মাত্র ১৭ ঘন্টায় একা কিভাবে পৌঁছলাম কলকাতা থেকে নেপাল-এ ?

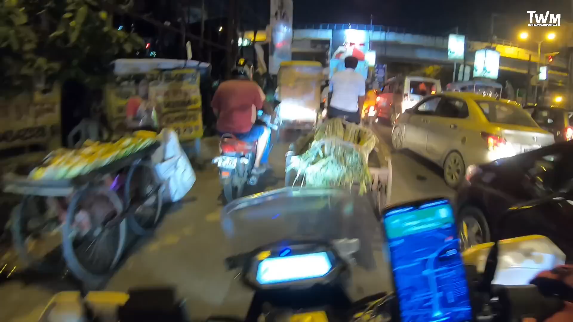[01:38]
8টা 32 বাজে, এবার ইস্টার্ন মেট্রোপলিটন বাইপাস ধরবো আমি, কামালগাজি ক্রসিংয়ে চলে এসেছি। বলা ভালো কামালগাজি বাইপাস ক্রসিংয়ে।
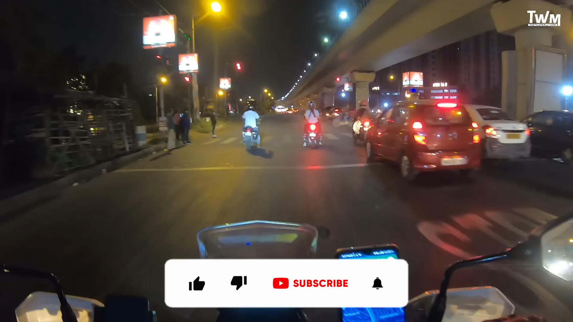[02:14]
8টা 45 বাজে আর আমি মা ফ্লাইওভারে জাস্ট এই উঠলাম সায়েন্স সিটির ওপর দিয়ে।
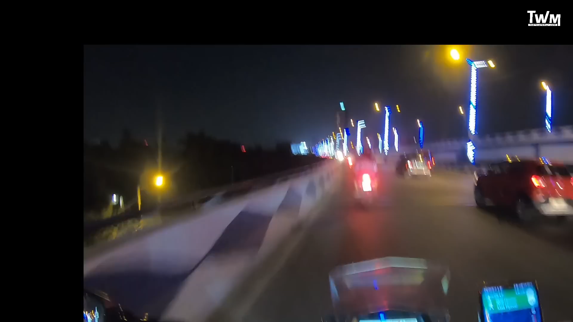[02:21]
আর এই মুহূর্তে মা ফ্লাইওভারের ট্রাফিক সুদিন ট্রাফিক মনে হচ্ছে আপাতত, জানি না টেপতে গেলে আরও কী বেরোবে, তবে মোটামুটি যেরকম স্পিড থাকা উচিত ঠিকঠাকই স্পিড আছে আর কি।
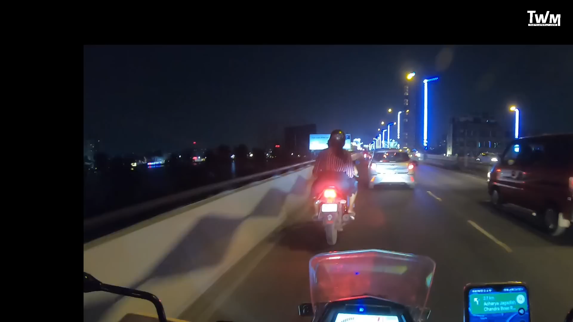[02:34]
8টা 56 বাজে আর আলটিমেটলি আমরা সেকেন্ড হুগলি ব্রিজের একদম মুখে চলে এসেছি, এই এন্ট্রিটা নিলেই হয়ে যাবে, নিয়ে লেফট।
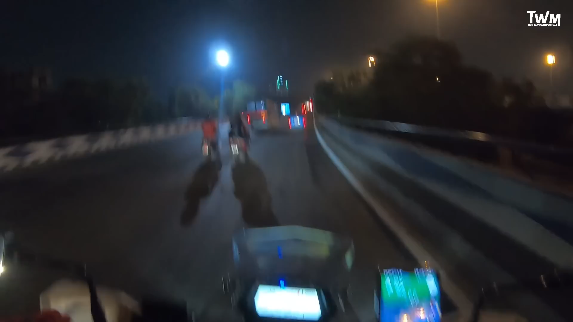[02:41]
কলকাতায় ভালো ট্রাফিক আছে, যদিও আজকে রবিবার বলে সেই অর্থে অফিসের ট্রাফিক কম, কিন্তু রবিবার সবাই গাড়ি টাড়ি নিয়ে বেরিয়েছে আর কি ঘুরতে, তার একটা ট্রাফিক রয়েছে।
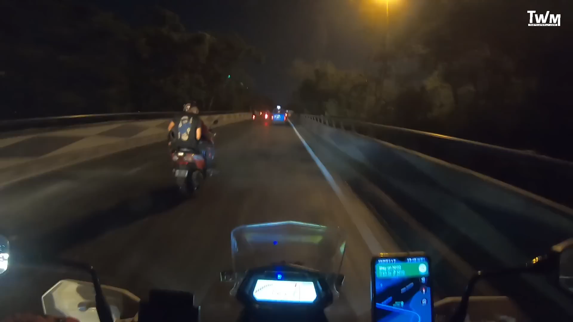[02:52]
9টা 18 বাজে আর আমি জাস্ট ওল্ড দিল্লি রোডের কানেক্টারে ঢুকবো, এটা হচ্ছে ওল্ড দিল্লি রোডের কানেক্টার।
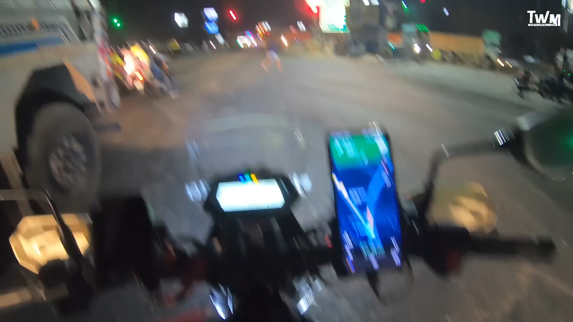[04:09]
লাইট আর ব্রেদেবল, গরম লাগছে না, এটা একটা এক্সট্রা সুবিধে। থ্যাংক ইউ, থ্যাংক ইউ সো মাচ। রাস্তাটা এদিক দিয়ে ঘুরিয়ে দিয়েছে, গাড়ি ফাড়ি দাঁড়াচ্ছে না। চলো, ওয়েলকাম টু ওল্ড দিল্লি রোড। এই মুহূর্তে ঘড়িতে সময় হচ্ছে ঠিক 11টা বেজে 20 মিনিট যেমন দেখা যাচ্ছে, আর আমি NH-34 থেকে 24 কিলোমিটার দূরে রয়েছি।
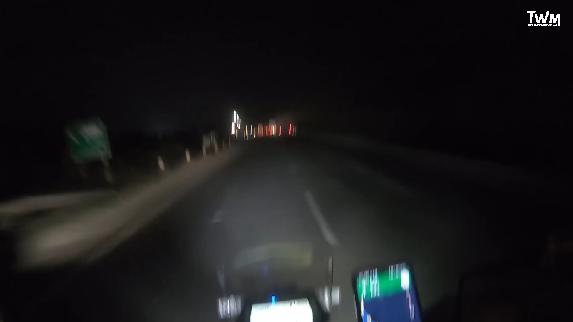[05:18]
বাঁচা গেল। 11:54 বাজে আর আমি আমার এই জার্নির ফার্স্ট টোল প্লাজা এসে পৌঁছলাম। জাস্ট বেথুয়া ডহরি ক্রস করার পর এই টোল প্লাজাটা আসে।
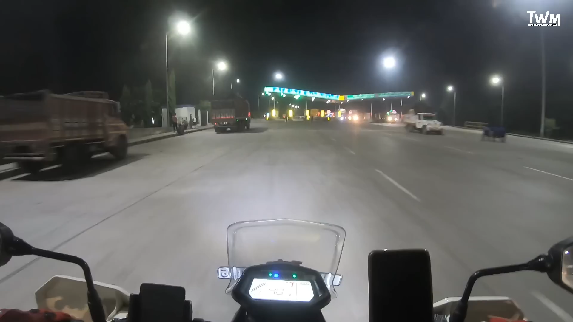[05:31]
এখনও অবধি আমি ননস্টপ চালাচ্ছি, বাড়ি থেকে বেরিয়েছি, আর এই মুহূর্তে আমার কিলোমিটার হচ্ছে 177, যেটা এখনও অবধি ননস্টপ চলছে। তো আমি এইখানটায় সামান্য একটু দাঁড়াবো ইঞ্জিনটা ঠান্ডা করার জন্যে।
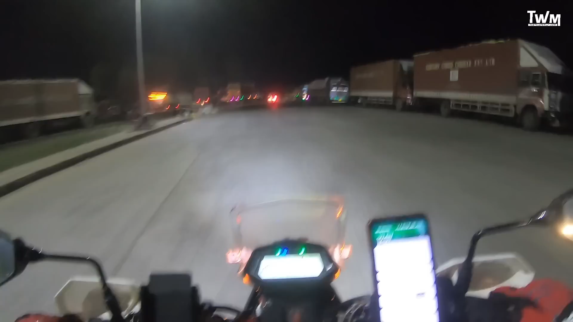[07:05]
লম্বা ট্রাকের জ্যাম রয়েছে, পুরো রেড হয়ে রয়েছে জায়গাটা। এই কিলোমিটার 3-এক মতো হবে, তো আমি সাইড দিয়ে যাচ্ছি, লেফট সাইড না।
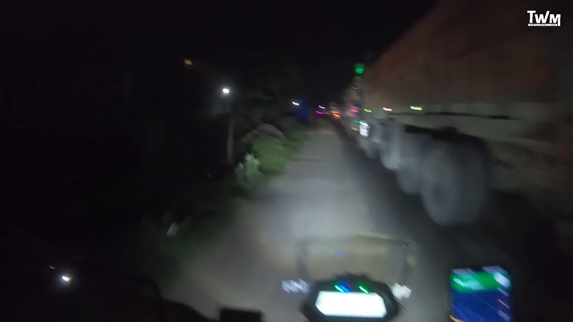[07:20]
তবু তো এখানে মানুষজন আছে, আমি যদি বাইপাস হয়ে যেতাম একদম মানুষ থাকতো না, ওটা পাড়ার ভিতর দিয়ে রাস্তা। রাত্রিবেলা আমি স্পেশালি এগুলো একটু অ্যাভয়েড করতে চাই।
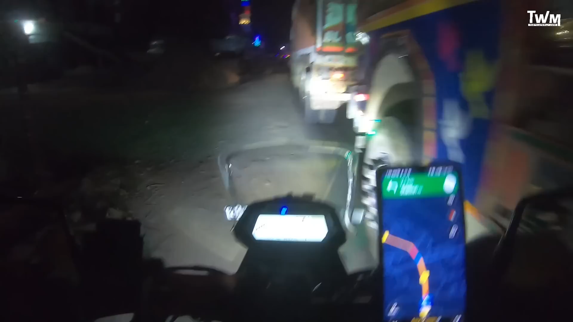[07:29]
চলো, আলটিমেটলি আমরা বহরমপুরের গঙ্গা ক্রস করছি। এখন বাজে ঘড়িতে 1:22, আর যেমন দেখছো আমি যদি একটু স্ট্যান্ডিং বা স্যাডলিং পজিশনে চলে আসি দেখতে পাবে, এই যে নিচে গঙ্গা।